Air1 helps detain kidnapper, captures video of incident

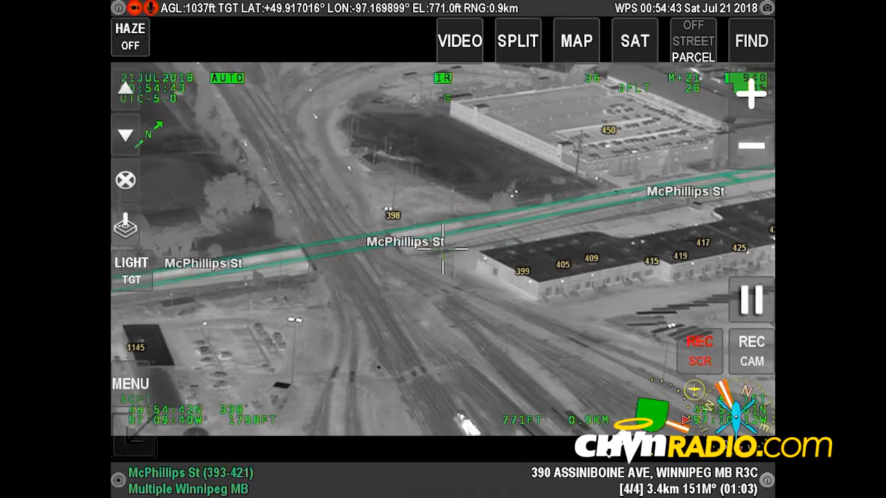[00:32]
Copy, and what kind of vehicle are we looking at?
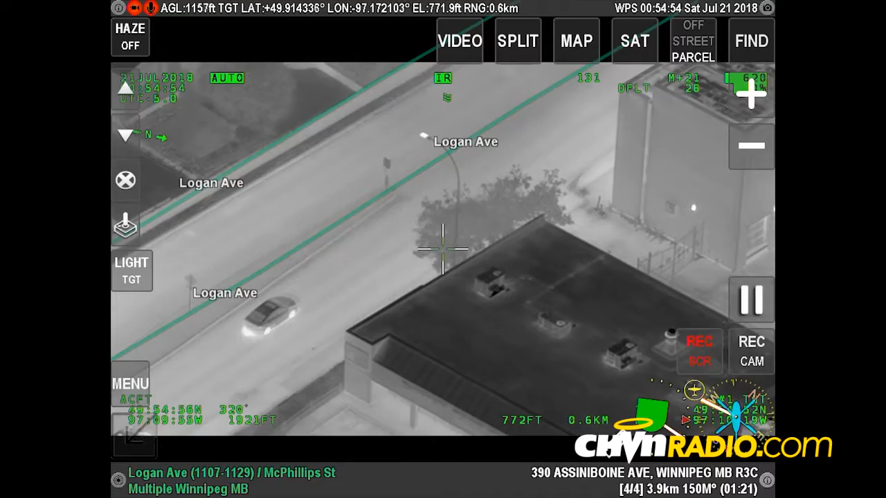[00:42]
It's a Chevy and, uh, it's cutting cars off here, and it's getting caught up in traffic here. It's, uh, two vehicles ahead of us right now, and now it's in the, uh, it's in a curb right now, it's leaving pretty good here.
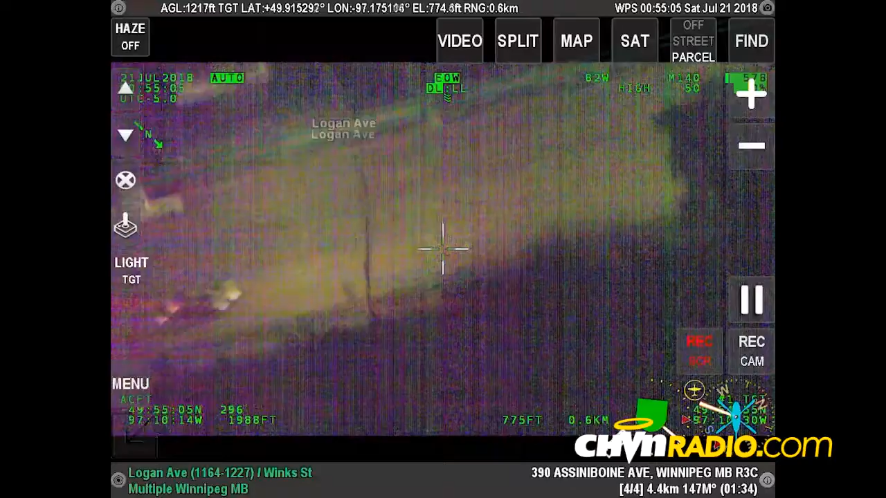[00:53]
Yeah, that could be on there, we're in traffic, we're on the tire, it's out there.
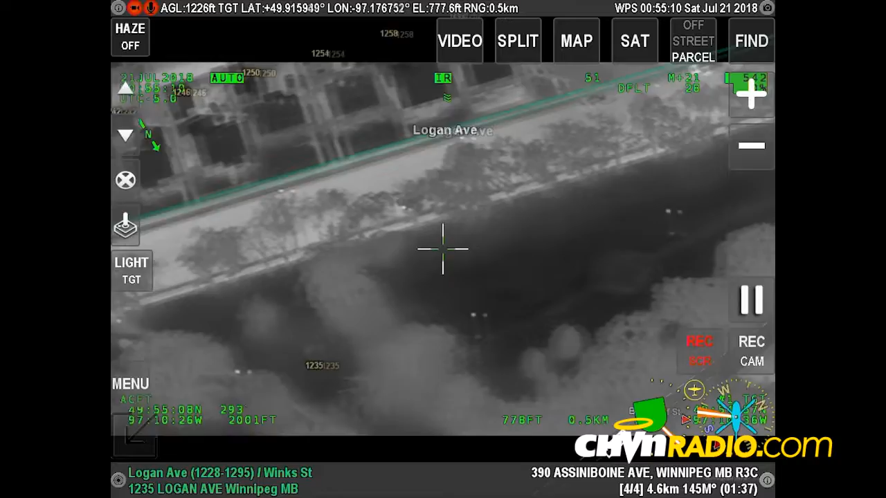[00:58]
Okay, everyone, we have that vehicle, if it's a lead vehicle, gray car, then we have that vehicle.
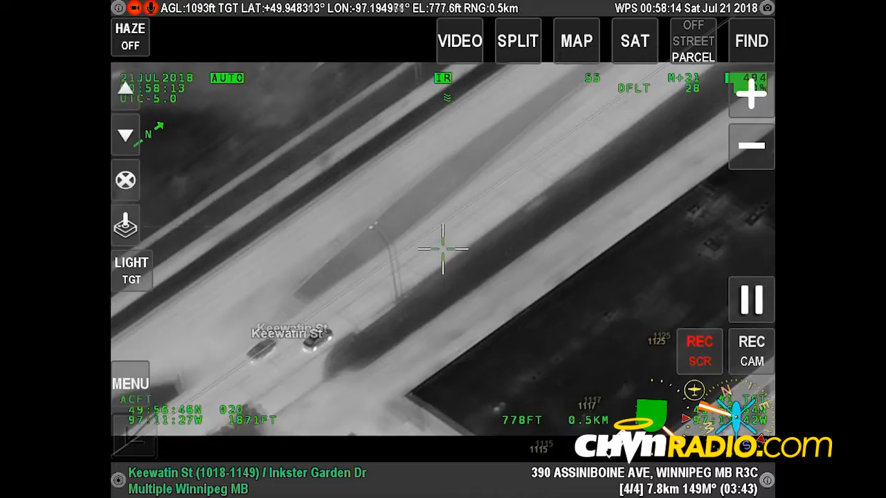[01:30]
he's probably blowing at least three red lights and probably two stop signs. Okay, he's now going, uh, on Jefferson northbound. We got a unit on King Edward in the, looks like the perimeter. Okay, eastbound on the perimeter. Okay, eastbound on the perimeter.
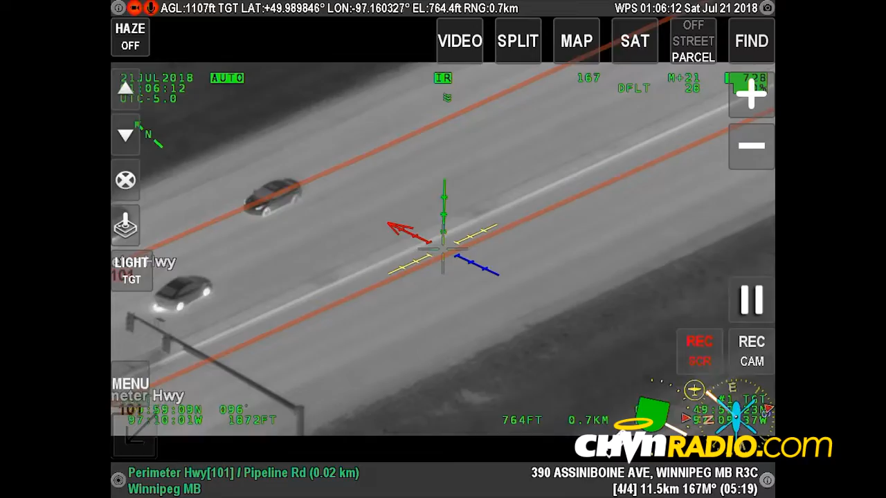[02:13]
Okay, everyone, he's in oncoming. He's in the, uh, westbound lanes on the perimeter but going eastbound.
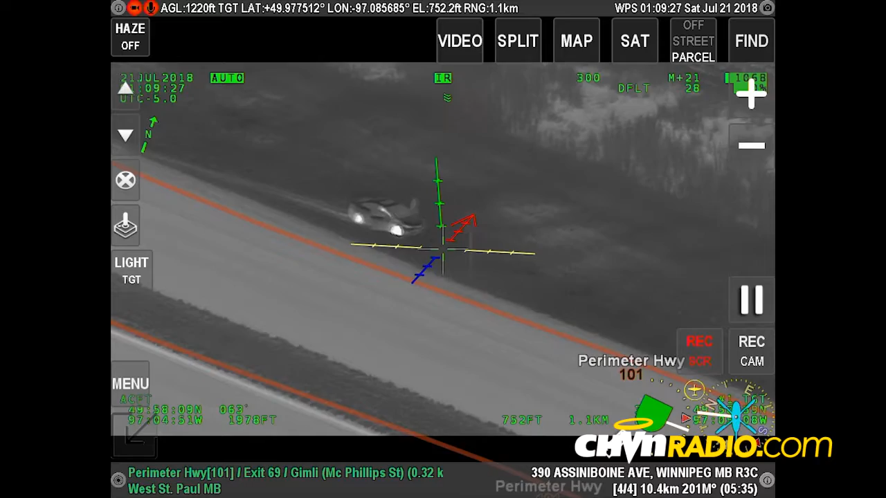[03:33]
Everyone, he's lost the tire or the wheel. Slowly coming to a stop. The driver's side door is out. Pass driver is now running northbound. Northbound. He's in the ditch.
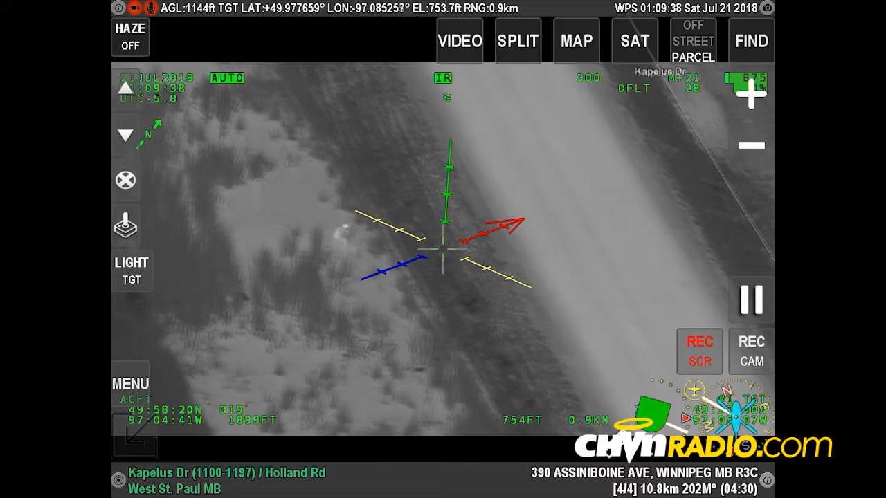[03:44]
Air 1 coming up to the service road. Still running northbound. He's in the field.